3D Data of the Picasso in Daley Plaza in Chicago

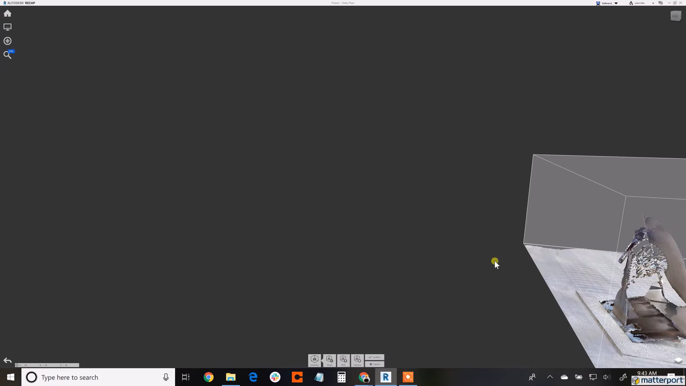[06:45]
that residual color from the safety vest I was wearing.
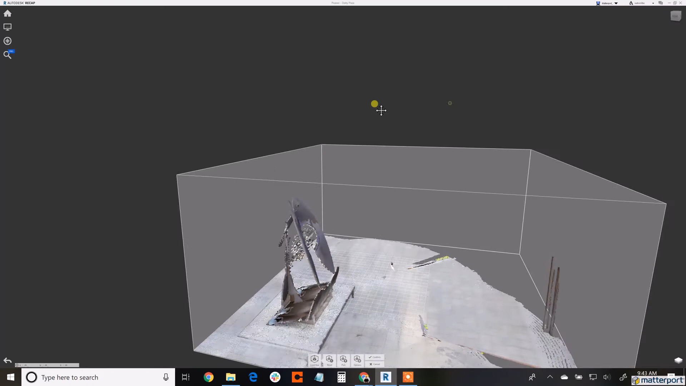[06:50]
And that's being, now this is being reduced. I'm not deleting data here.
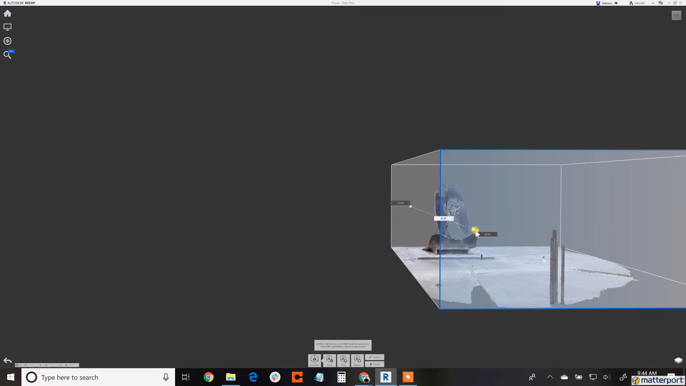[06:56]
Though ReCap is where you want to delete data. You want to delete data and edit it in ReCap?
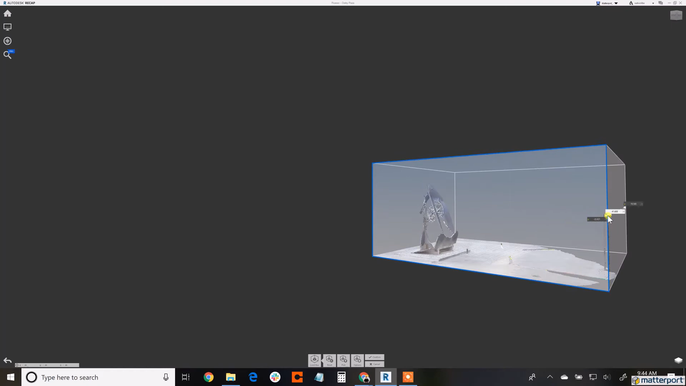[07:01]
It's not a good operational practice to
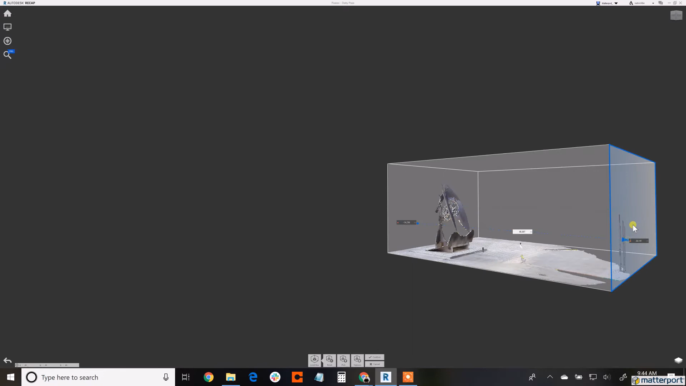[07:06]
edit a point cloud within programs like Revit.
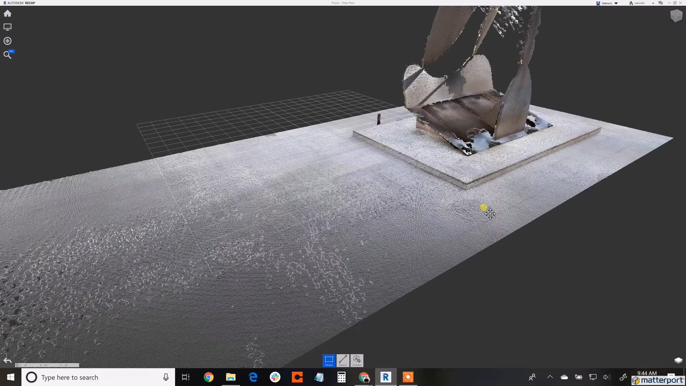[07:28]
I'm bringing in the different features that are in the space,
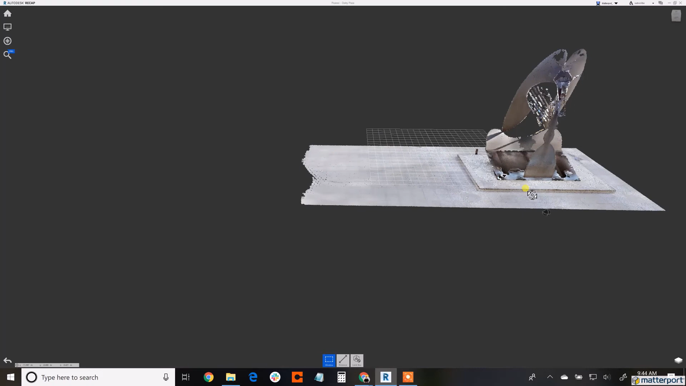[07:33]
just so there's less information being transferred over to AutoCAD when I'm ready to work with this piece,
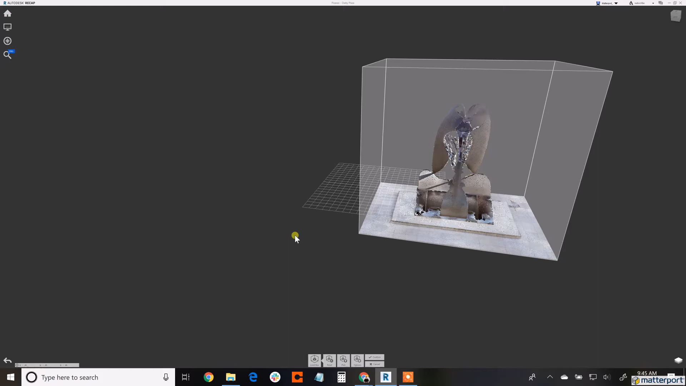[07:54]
So here, this is, this is pretty good.
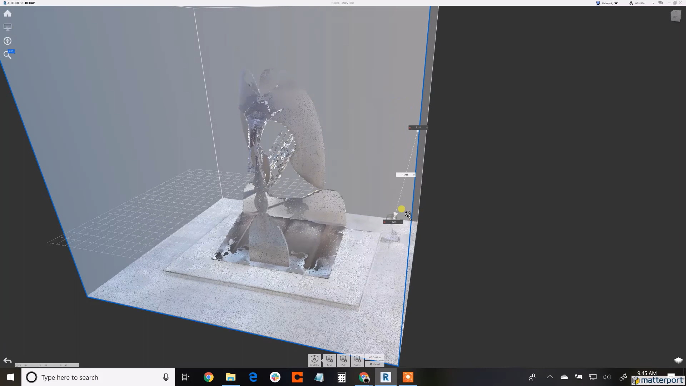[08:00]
I think I'm going to leave it at that position. And so now what I'm going to do
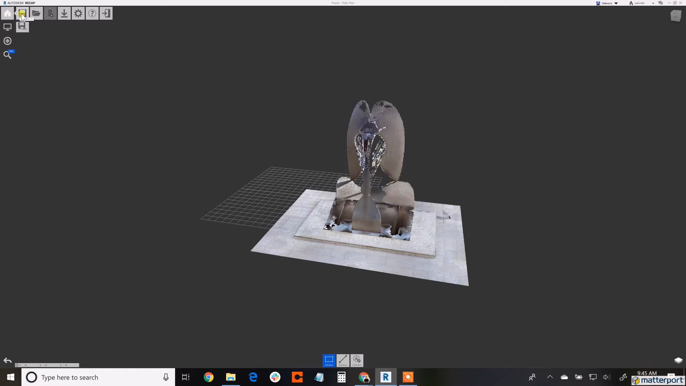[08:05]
is I'm going to be able to go and export this information.
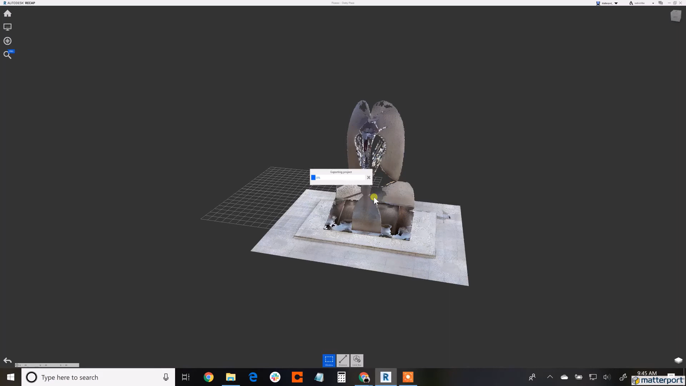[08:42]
So I'm saving it and asking me, do you want to uniform, unify that data? Yes.
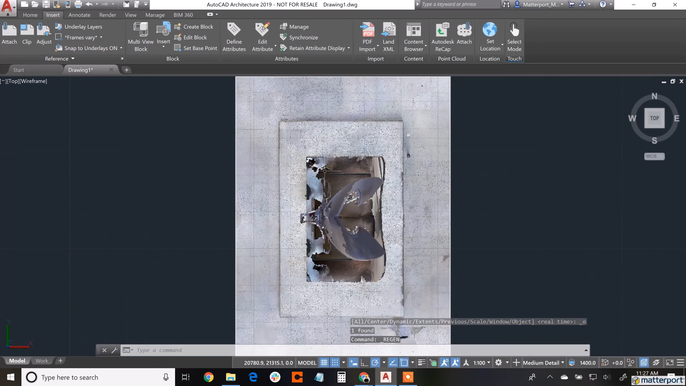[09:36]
That's really it. I'm going to select the location, but again,
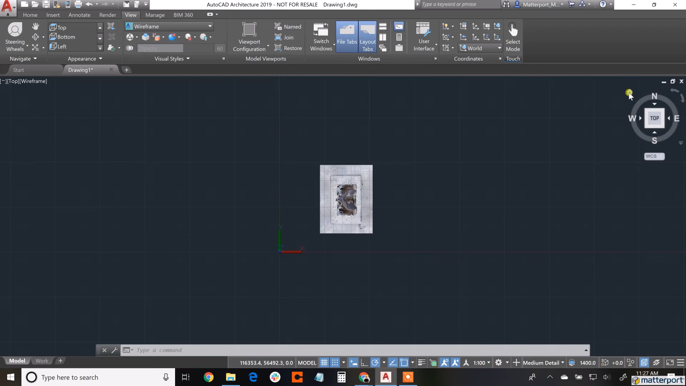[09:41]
keep in mind the right side on the Insert tab and then Attach Clip on the right. And that's it, guys. This is the information that's now brought into AutoCAD.
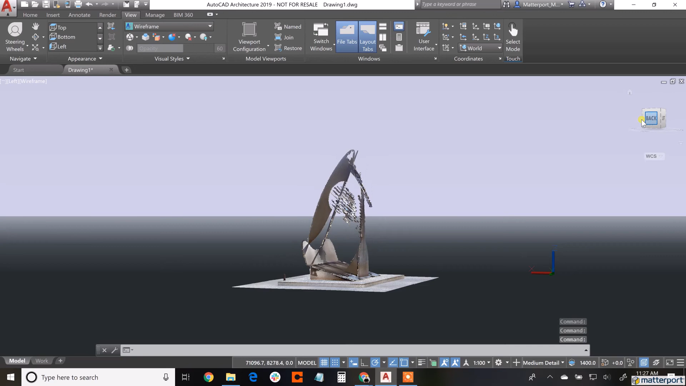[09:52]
So you can save this as a DWG file or a DXF or whatever you'd like to do in AutoCAD.
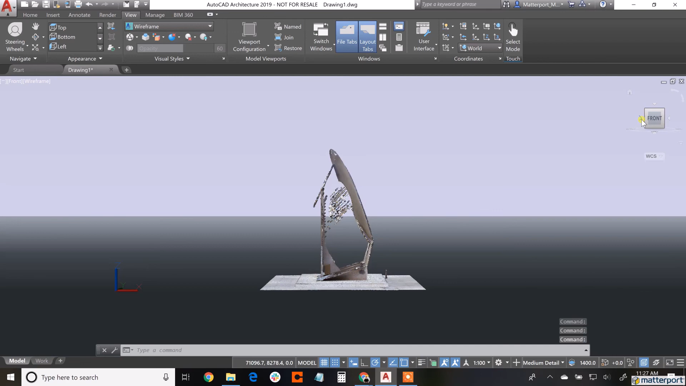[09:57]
This is the information that's been pulled out of the Matterport 3D dataset.